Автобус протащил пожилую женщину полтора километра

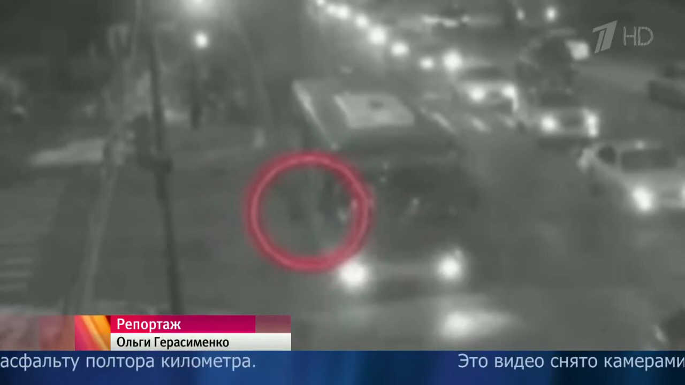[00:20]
Вечер буднего дня, плотный поток машин. В кадре появляется рейсовый автобус, а рядом с колесом, и это все лучше становится видно, зажат человек. Водитель рейсового автобуса не убедился в безопасности перевозки пассажиров и допустил выпадение 54-летней пассажирки из салона.